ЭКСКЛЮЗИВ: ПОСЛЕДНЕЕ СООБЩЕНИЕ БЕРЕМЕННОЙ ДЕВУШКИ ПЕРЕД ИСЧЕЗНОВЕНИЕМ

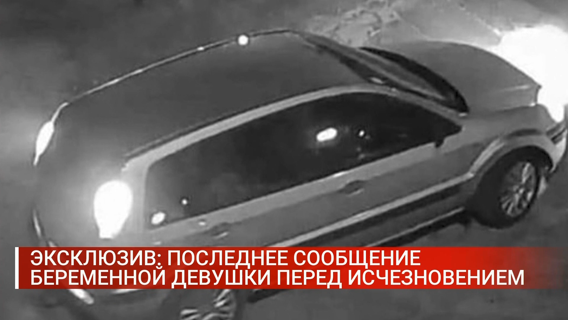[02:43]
что на заднем сидении находится человек Видимо, поэтому Анна села впереди Двоюродная сестра жениха Анны считает, что садясь в машину Девушка была уверена, ее прислал и он